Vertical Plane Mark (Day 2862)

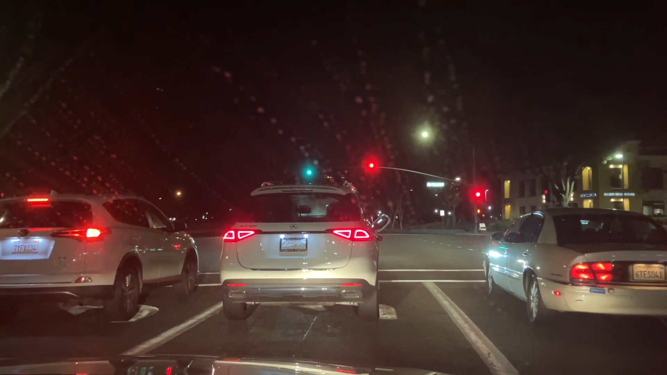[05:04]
Gas door. Yeah. What? The gas door. Oh, yeah. The gasoline door. Yeah. I was just going to say we came up with something quite unusual. You just haven't passed this light.
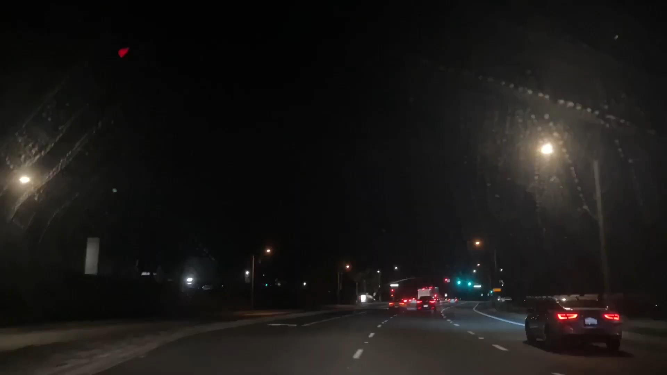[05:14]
Wow. Yeah, there's a freaking speedy one in front of us there. Oh, not that one. But it was orange. I patched it. Oh, that's okay. I reckon I can still catch it. Yeah. That orange one. It's a Lamborghini. Yeah, thankfully I caught that. For some reason, I heard the engine from afar, but thankfully I caught that one.